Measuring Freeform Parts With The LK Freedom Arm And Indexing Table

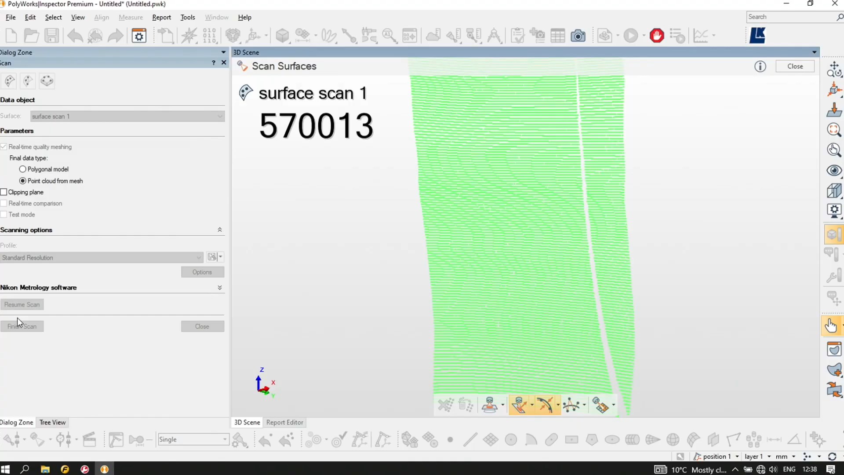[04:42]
how many points is it taking per second Connor so this particular scanner
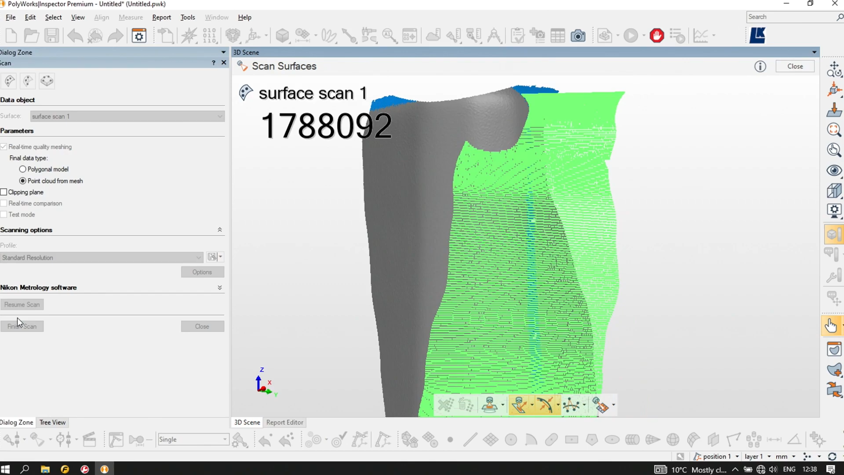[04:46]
will take up to half a million points per second so we can really that's and is it the polyworks software that's processing all this